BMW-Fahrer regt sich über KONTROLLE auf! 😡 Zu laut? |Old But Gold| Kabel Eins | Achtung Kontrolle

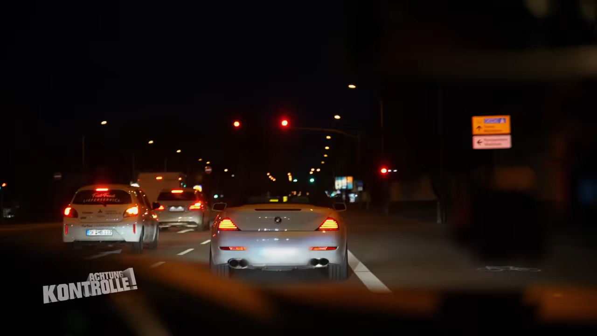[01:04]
Na, er will noch nicht. Ja, was ist denn jetzt? Ja, okay.
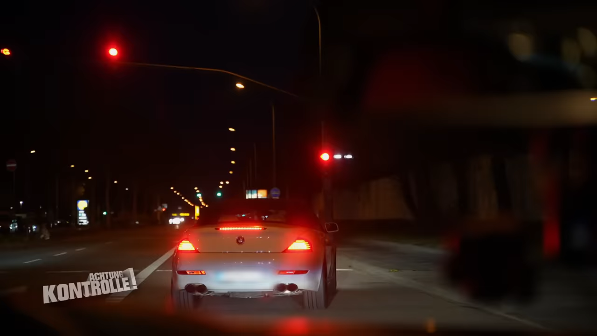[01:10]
Da gucken wir jetzt mal nach, was in der Abgasanlage verbaut ist.